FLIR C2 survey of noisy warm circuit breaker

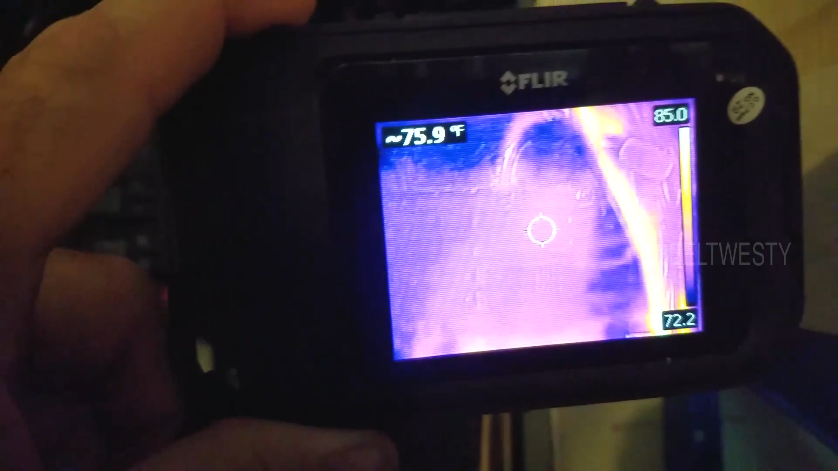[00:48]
On screen: spot 75.9°F
of them is hotter than normal than the other
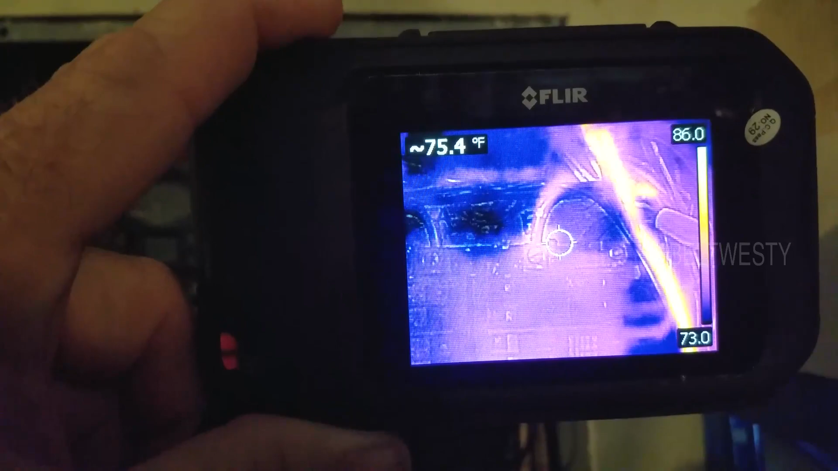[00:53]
On screen: spot 75.4°F
now it might be just the the thermal camera will accentuate a lot of things so it
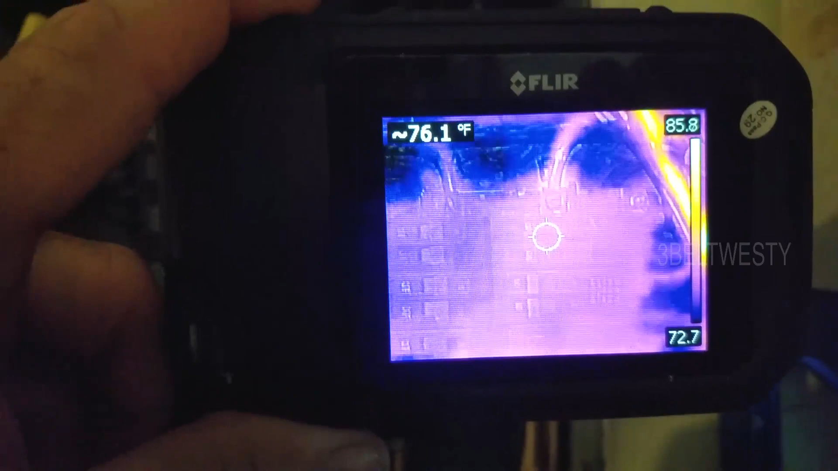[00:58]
On screen: spot 76.1°F
may not be too hot but it's just kind of a useful tool
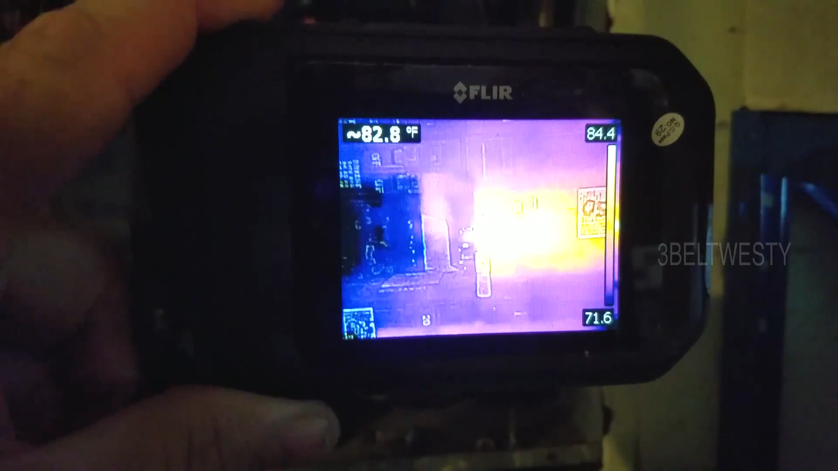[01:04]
On screen: spot 82.8°F
breakers do get hot sometimes a little bit of
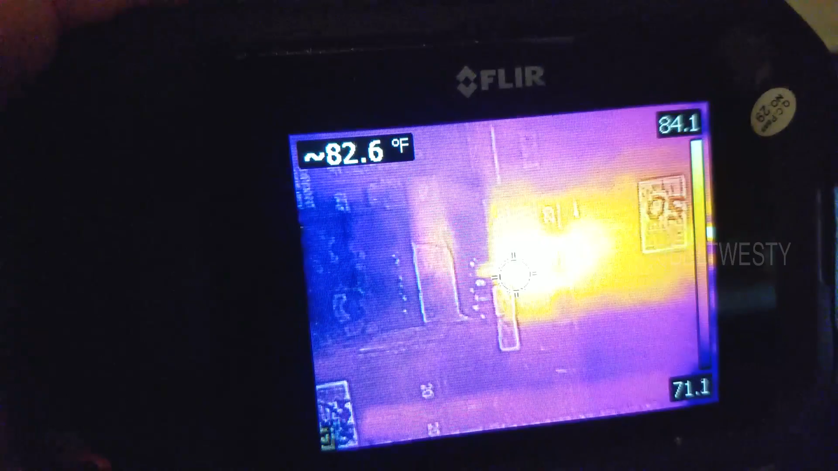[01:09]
On screen: spot 82.6°F
loss but it can be just you've got some I squared R loss and on this particular one
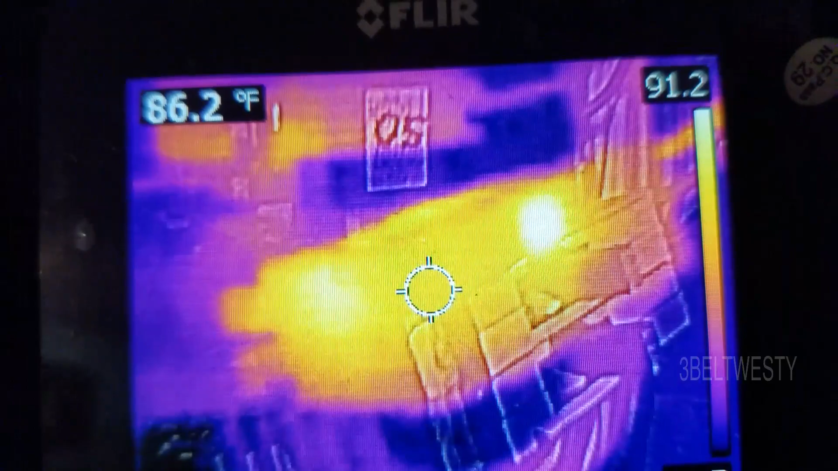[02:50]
On screen: spot 86.2°F, scale top 91.2°F
so that so that's the one that's a lot hotter than normal now the thermal camera tends to
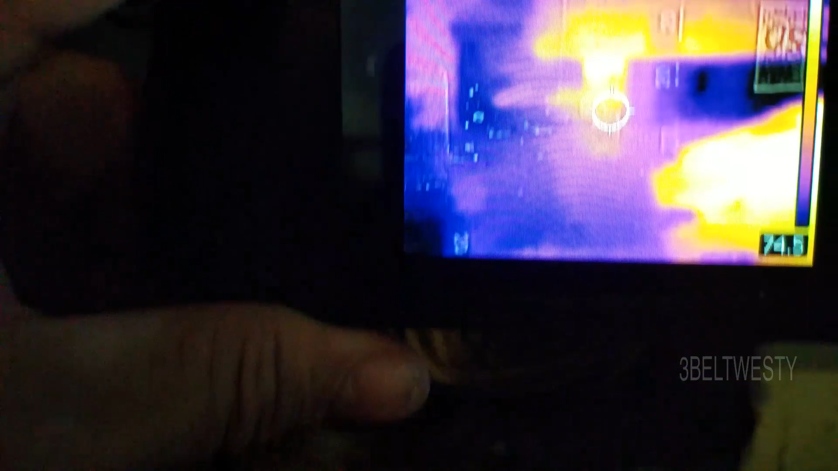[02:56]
kind of make everything look hot I mean slightly you have to be
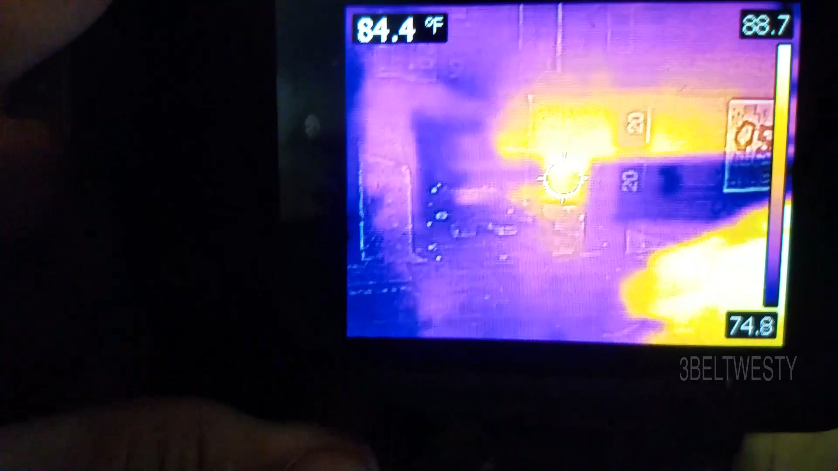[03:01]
On screen: spot 84.4°F
using everything with a grain of salt it may or may not be a problem but on here
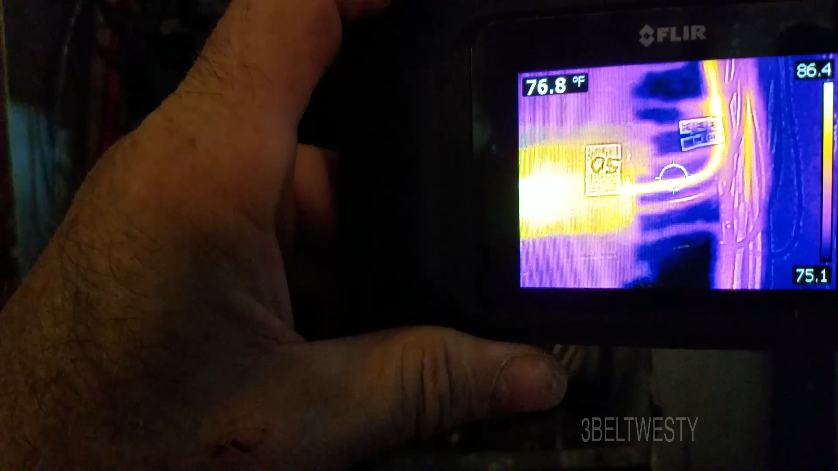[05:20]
On screen: spot 76.8°F
now that wire there being hot like that that's just got
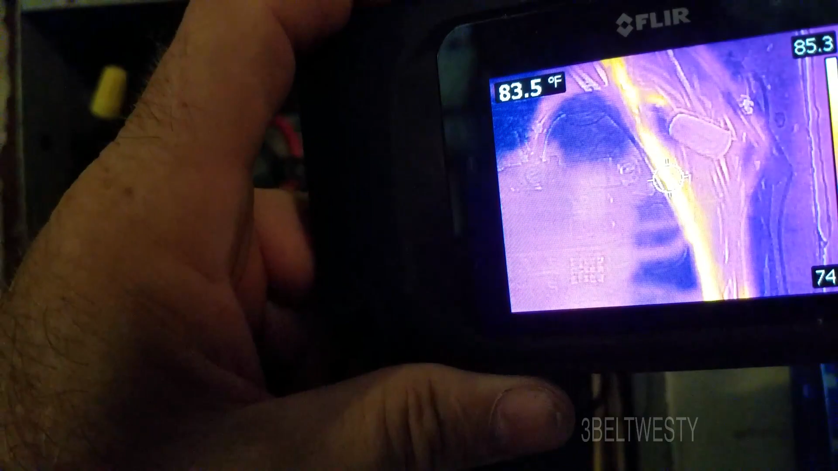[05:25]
On screen: spot 83.5°F
a little bit more current than the rest because it's got
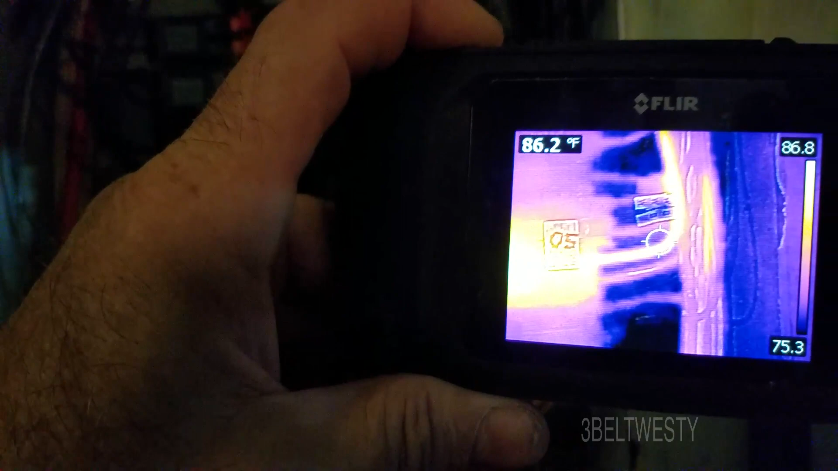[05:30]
On screen: spot 86.2°F
some stuff going through it and that can just be the way it is when everything is connected together because that's one of the larger loads that's going right now
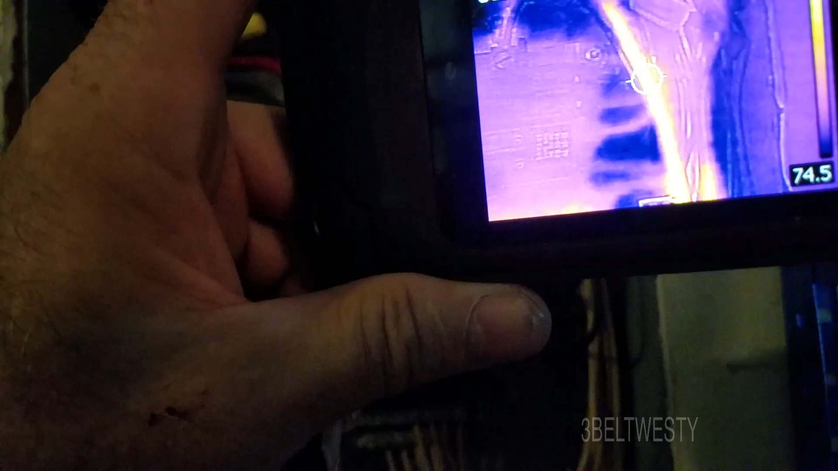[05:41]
I mean to be that far way up in here to be warmer